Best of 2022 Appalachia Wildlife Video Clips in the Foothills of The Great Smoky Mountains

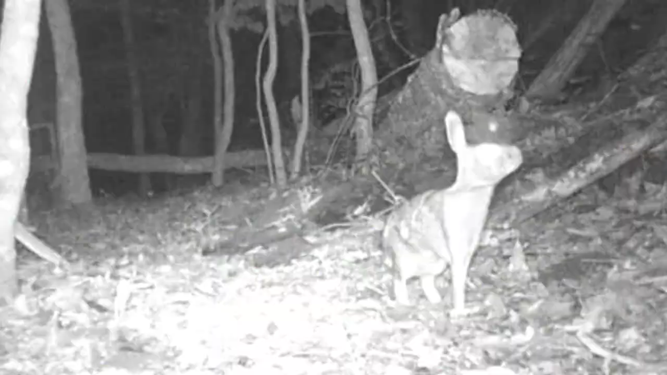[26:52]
but these little rabbits they have to keep a keen eye out they're not completely done they know they watch
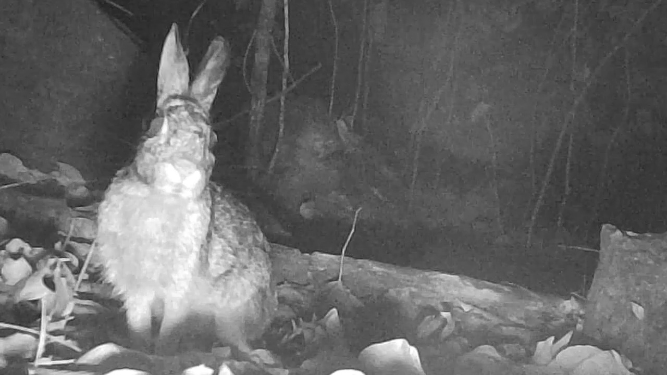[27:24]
they have a hard time well that's the rabbit the raccoon
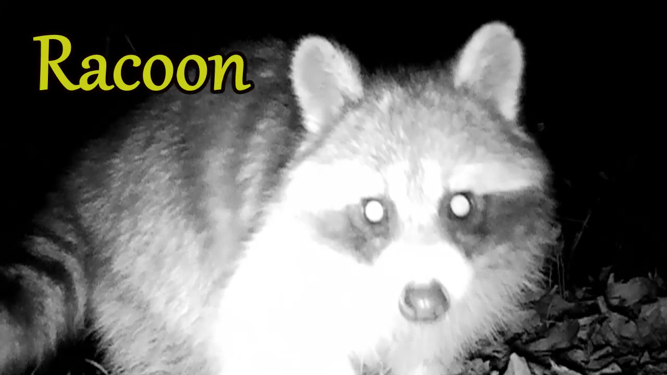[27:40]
most curious mischievous little animal in the world they are so smart and they're so curious
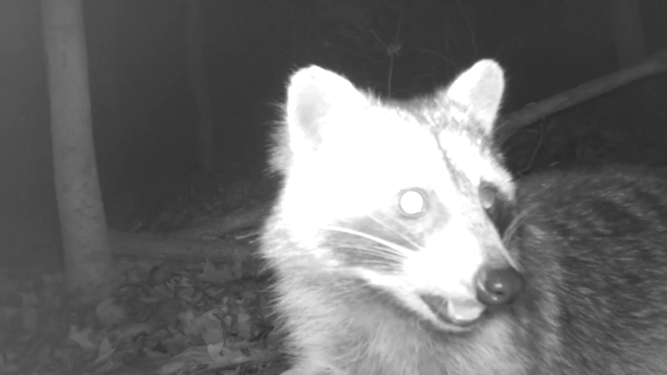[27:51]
here they've got an acorn in his mouth they like his acorns too you don't see them much during the day but they are out during the day especially in the early spring early summer
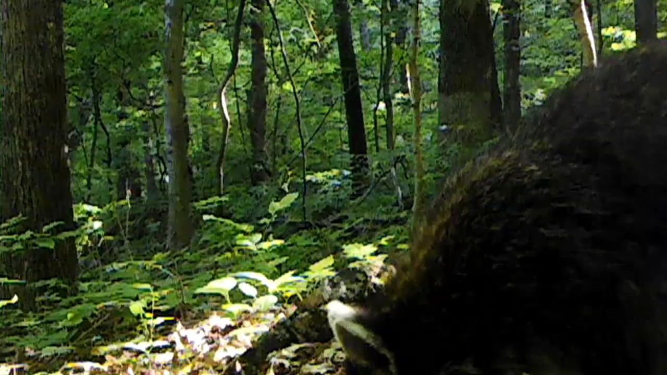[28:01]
out foraging around always into something
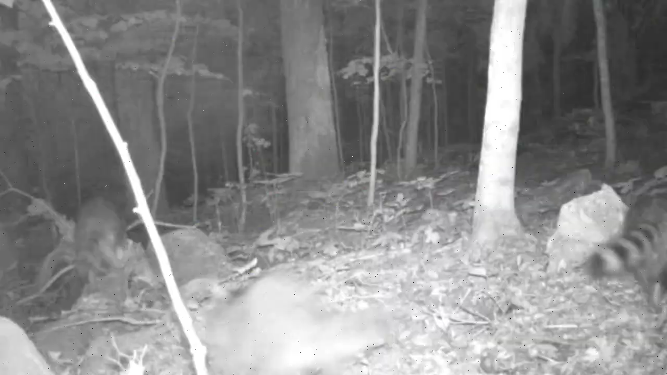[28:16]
here's the family coming off the ridge at dark out of the den trees and of course here's their favorite
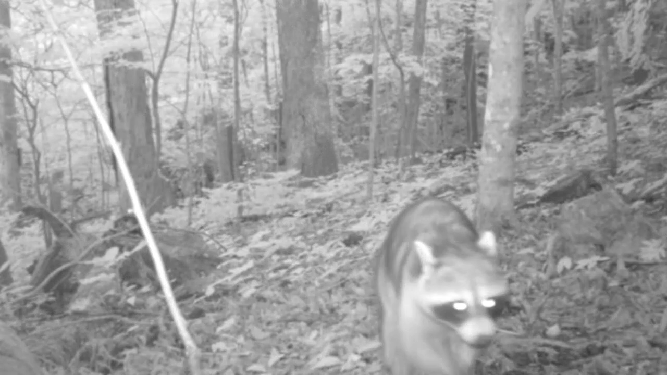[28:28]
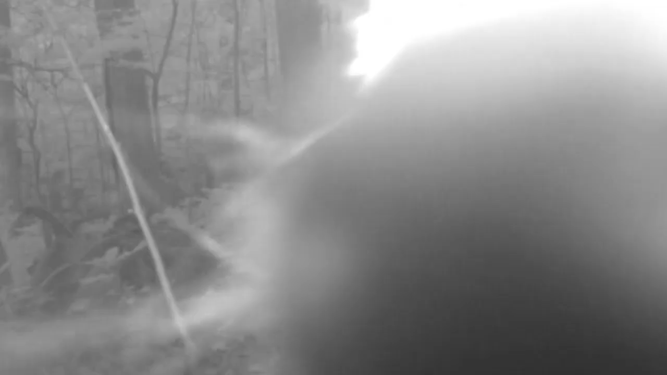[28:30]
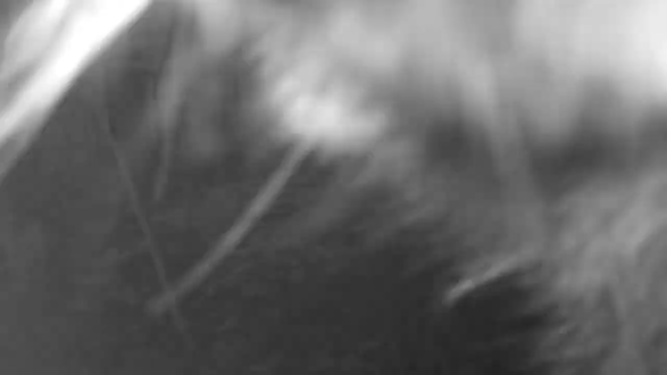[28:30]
they've got to check these cameras out say hello what's going on
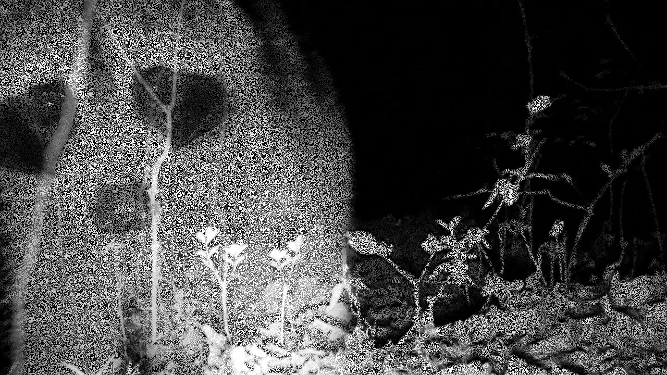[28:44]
every camera they come to they've got to check it out
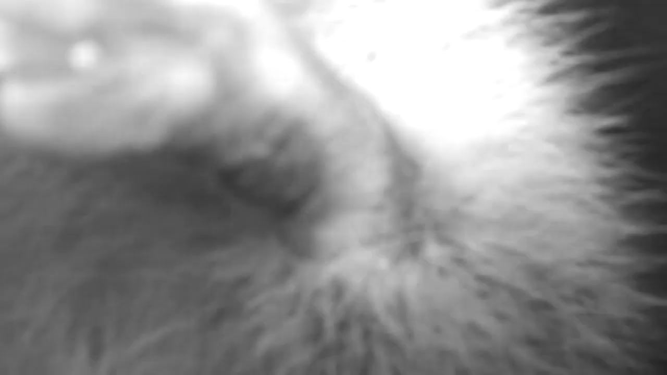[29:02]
but they love the pond their favorite place in the world
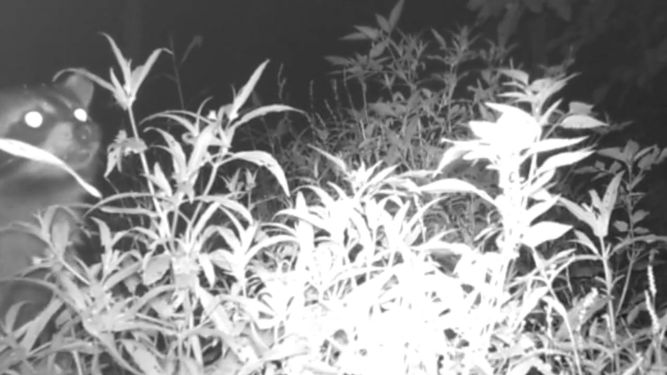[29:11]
this is where they feed all the time insects grub worms and they share it with the other animals too
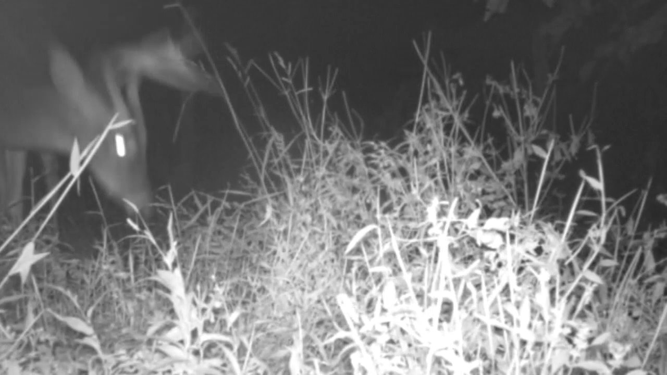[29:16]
always
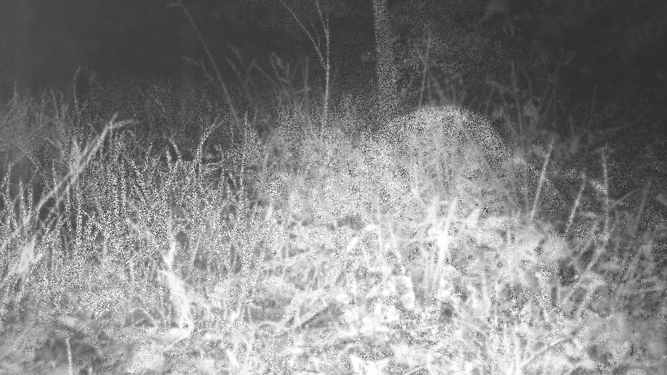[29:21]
they love the forage here
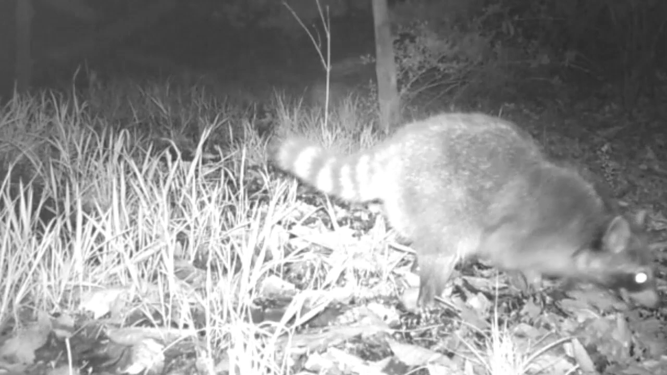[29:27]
frogs grubs worms it don't matter this is their favorite dinner hole and here they even go swimming don't matter what time of year it is if there's water that looks kind of cold there don't it buddy and yep they got to show out look here
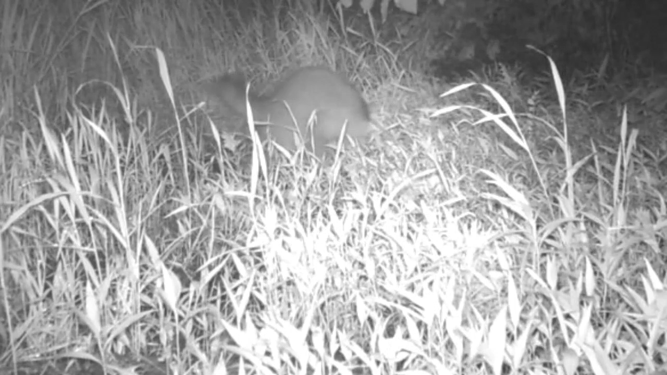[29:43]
did that didn't you like that i can do it again
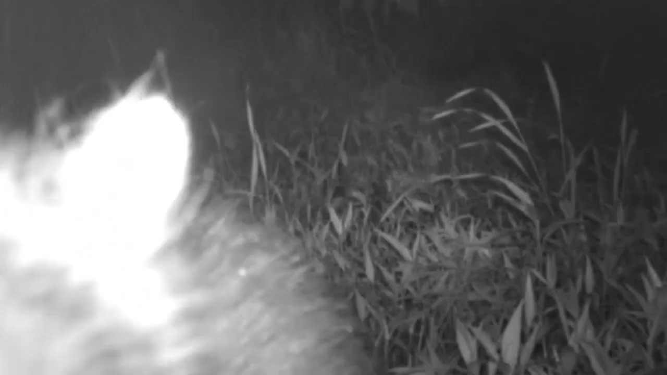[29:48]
they always got to show out
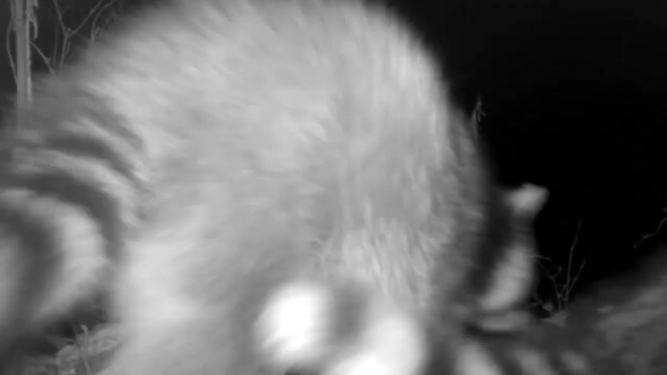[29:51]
and they can't pass these cameras by what in i'm here
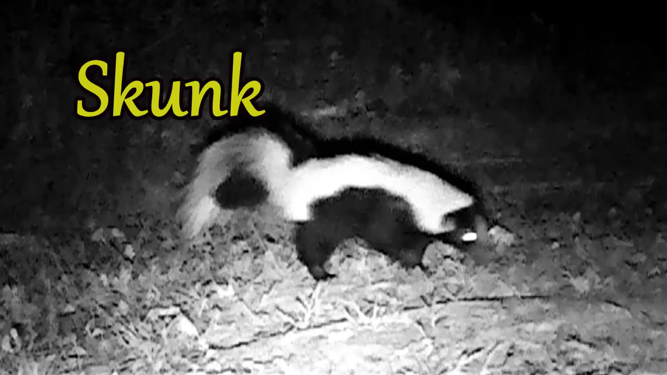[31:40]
now they come and go you'll see a lot of them i'll film a lot of them a little bit of time and then other times i don't but they don't come out during the day very often but here is one during the day that's old flash
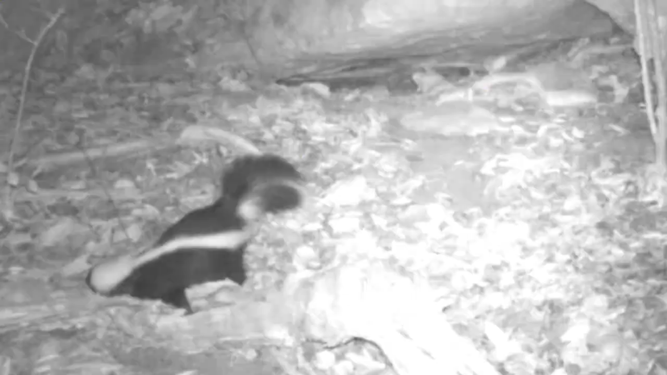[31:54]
mostly they're at night there's old lightning i kind of night give them nicknames by their markings on them i
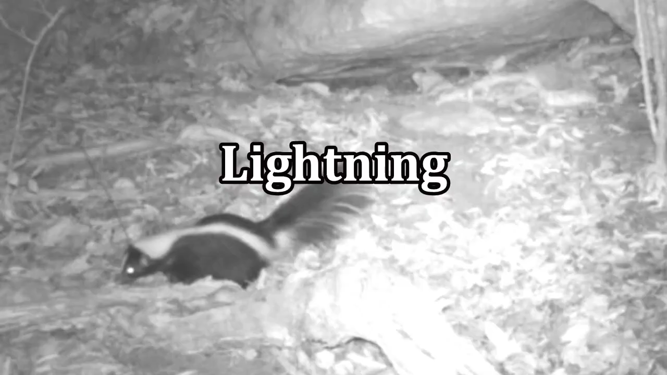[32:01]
can't do that to the coons because they all look the same and they all live under this rock too with the possum and the groundhog and here's an old favorite we haven't seen in a few months snowball
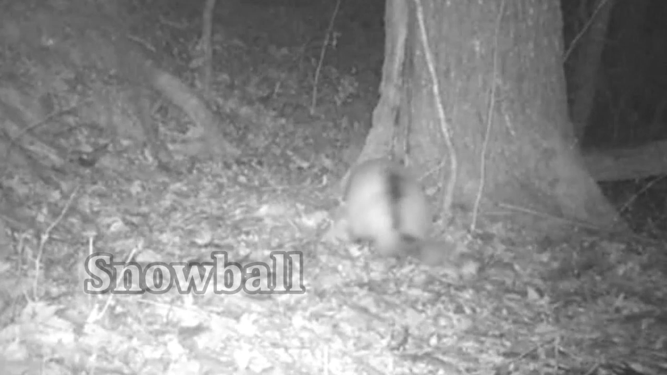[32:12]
i believe he's a spotted skunk a rarity here he is again at the motel haven't seen him in a few months though i hope he's still around
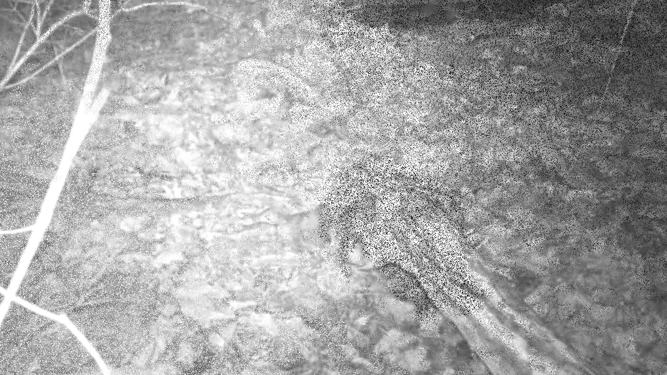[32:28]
and here is wishbone
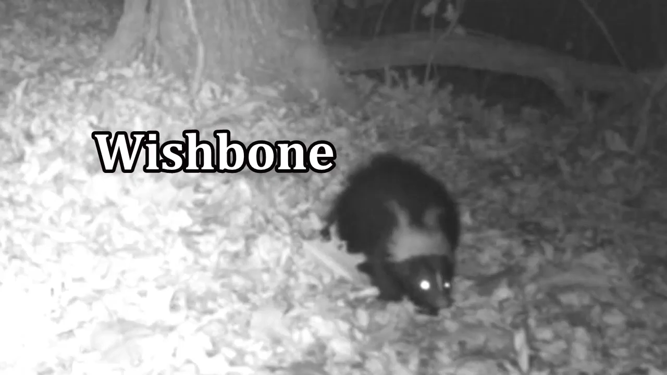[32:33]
see him around a lot lately and there's flash
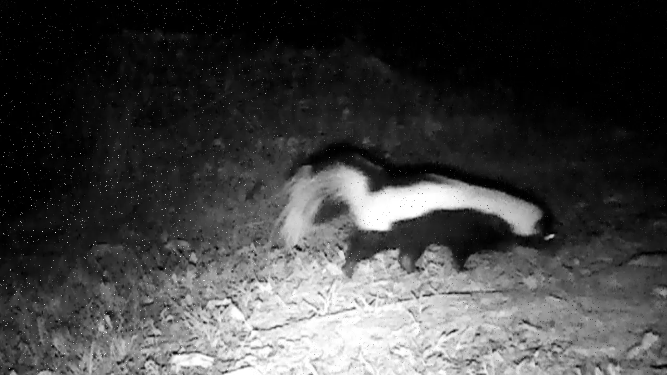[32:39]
they all got different markings now
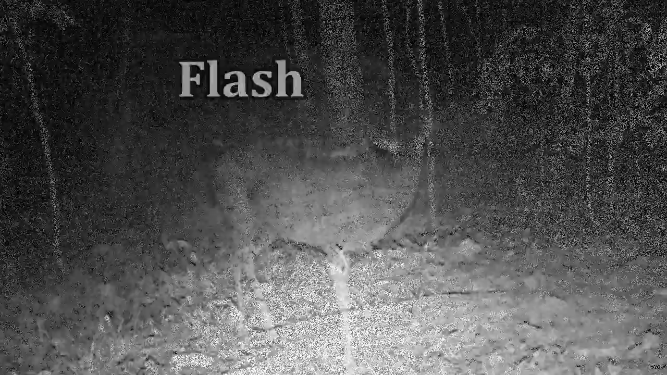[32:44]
old lightning here he chased an old deer off he wasn't gonna have that get up through there this is my place
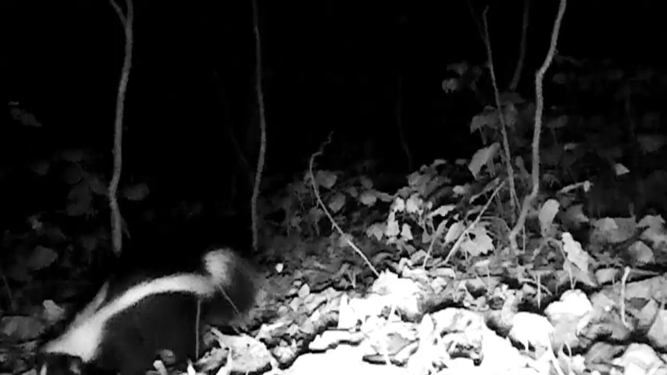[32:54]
and there's old lightning again forging around you liable see them anywhere but these animals don't fool with them i'll tell you that well there you go hope those snowballs doing good so that's the skunks